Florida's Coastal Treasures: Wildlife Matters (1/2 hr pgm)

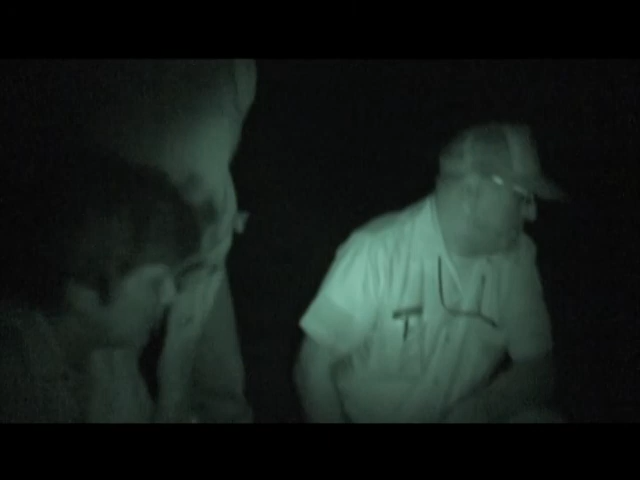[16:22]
Canaveral National Seashore has been conducting public sea turtle watch programs since about 1988. And basically, we take groups of 30 people out onto the beach to view a nesting sea turtle. The goal of this program is to get groups of visitors out and see something that you really are not going to see anywhere else.
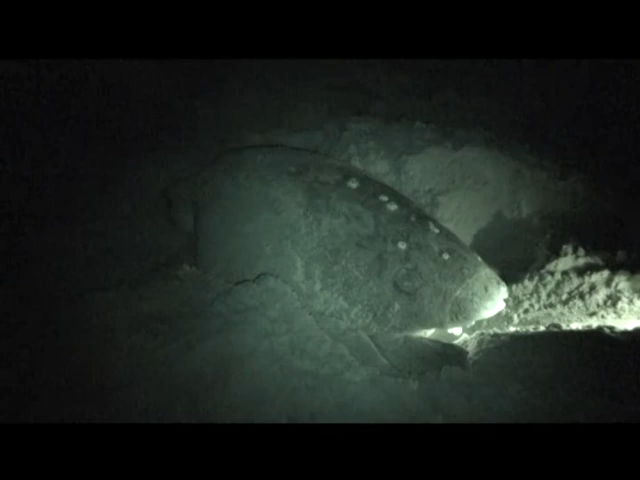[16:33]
When you really get out there and see what the sea turtle goes through to perpetuate her species, it really, really has an impact on people.
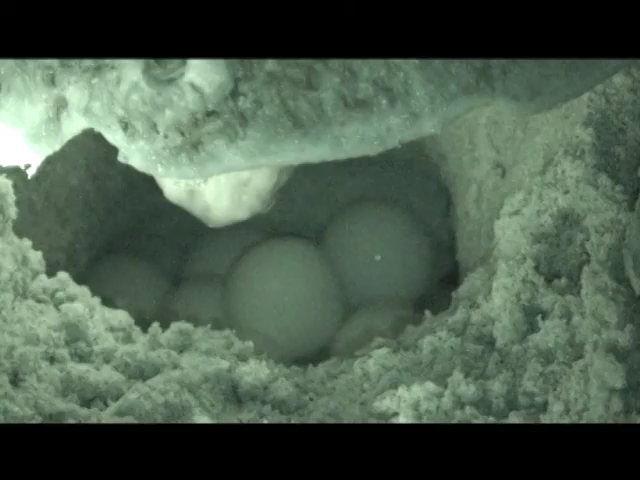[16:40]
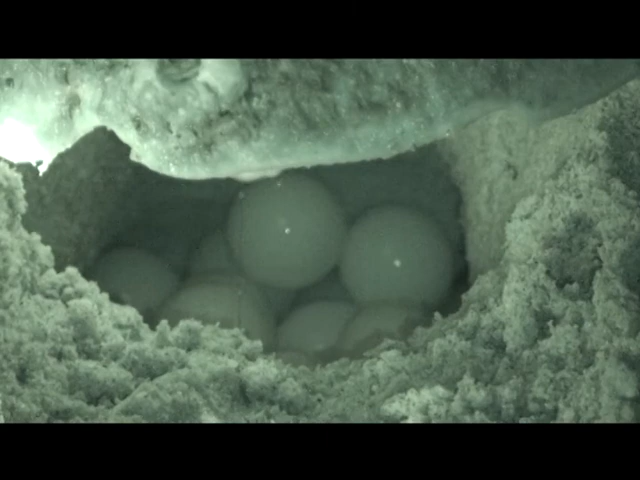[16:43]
We start the program with the visitors in the visitor center and a park ranger. And we also have a volunteer scout out on the beach riding an ATV back and forth, trying to locate a turtle that's going to begin nesting.
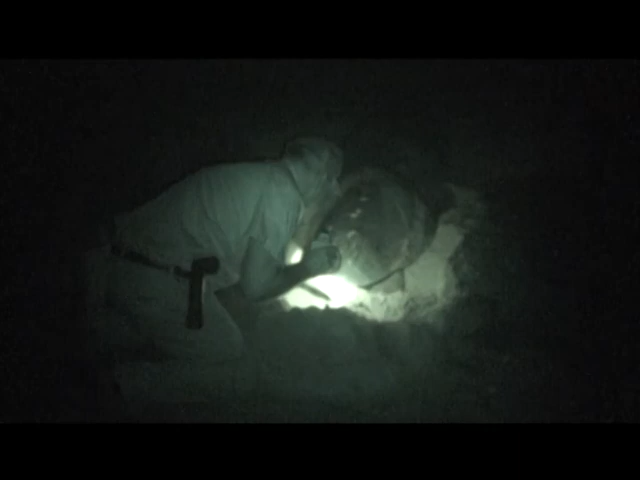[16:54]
Once the scout does find a loggerhead sea turtle that's nesting, they call back to the group by radio and then we all go out onto the beach and watch her as she finishes her nesting.
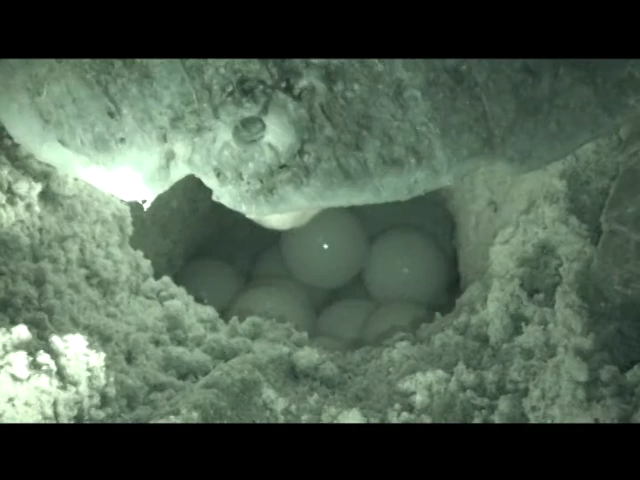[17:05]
After she digs the hole, she lays anywhere from 80 to 150 ping pong ball sized eggs. And when she's finished laying the eggs, she takes those back flippers and scoop by scoop, she scoops the sand in and pats it down nice and firmly.
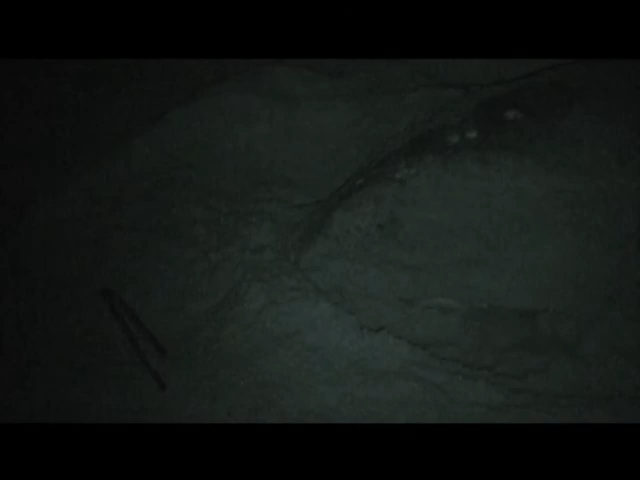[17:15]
She's making sure that the eggs stay where they are nice and safe. Then she makes a U-turn and goes back into the ocean and she may come back in two weeks or three weeks and lay another nest just like that. And as an indexing beach, which Canaveral National Seashore is,
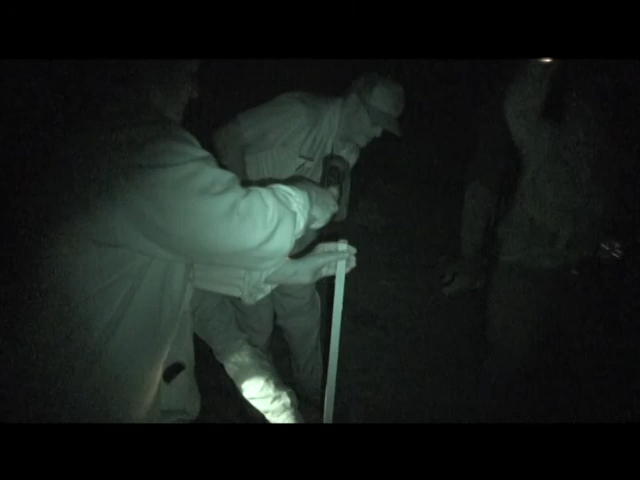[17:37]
we take data on every single sea turtle nest within the seashore.